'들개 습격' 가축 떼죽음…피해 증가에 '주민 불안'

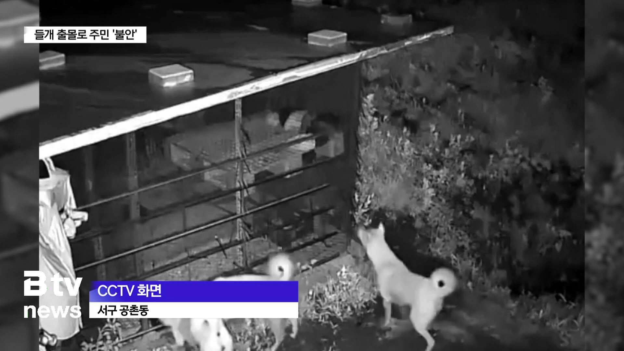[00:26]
갑자기 가축 우리 바깥을 들깨들이 애웠습니다.
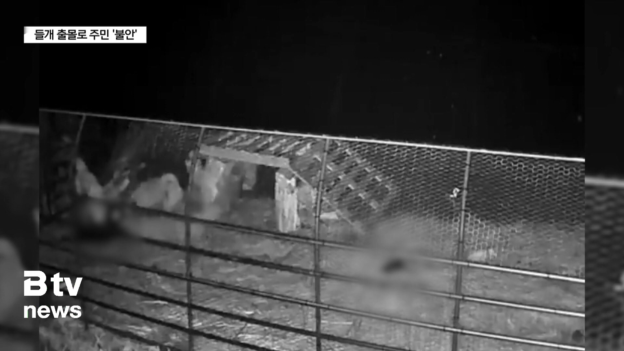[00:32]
철망을 뜯고 안으로 들어간 뒤 안에 있던 염소를 닥치는 대로 물어뜯기 시작합니다. 놀란 다른 한 마리 염소는 달아나려 해보지만 소용이 없습니다.